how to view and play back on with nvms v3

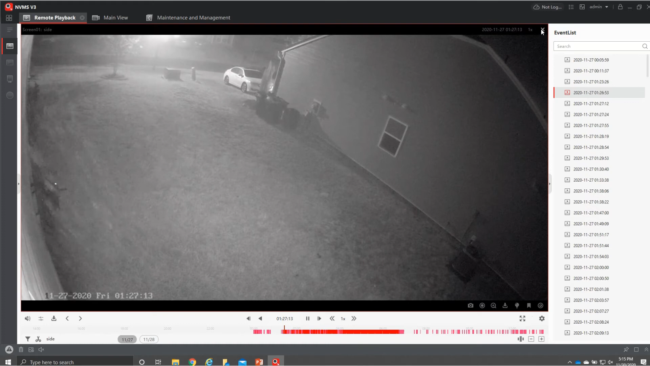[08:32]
once you're done with that you can just go ahead and close that out and you're good to go